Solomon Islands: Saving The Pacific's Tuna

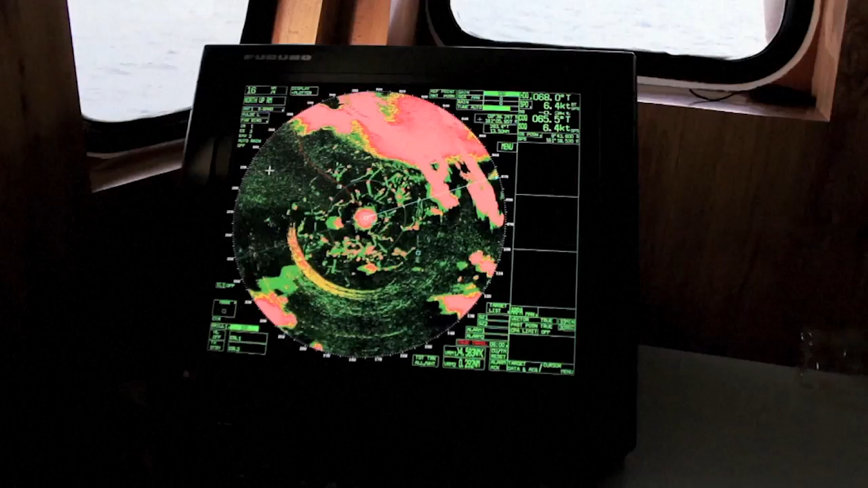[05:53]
The sauna can tell you the density of the fish, how many tons there is, how deep it is and how far it is.